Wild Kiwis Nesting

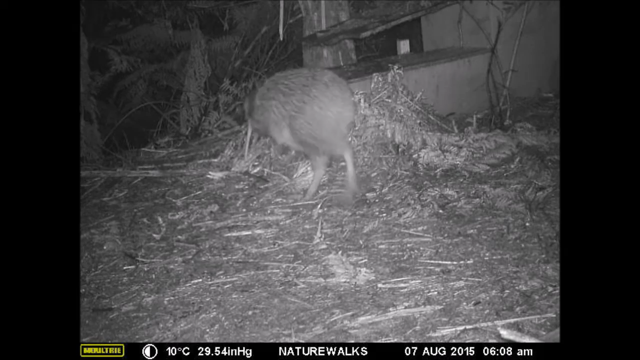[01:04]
Ten days later the kiwi returned to her nest to lay her second egg. You can see that her belly is enlarged and she's slightly ungainly. That's because kiwis produce a huge egg that is up to one fifth or twenty percent of her body weight.
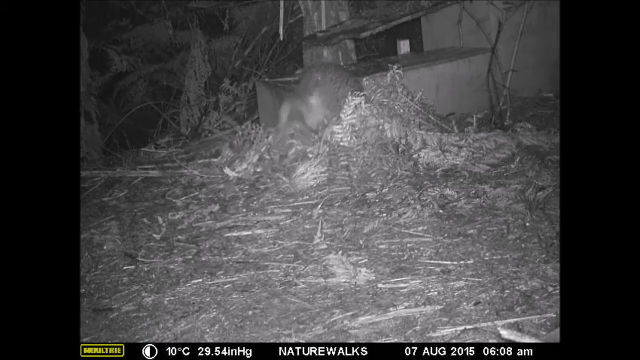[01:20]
There are now two kiwi eggs in the nest box, cushioned by a bed of ferns and feathers.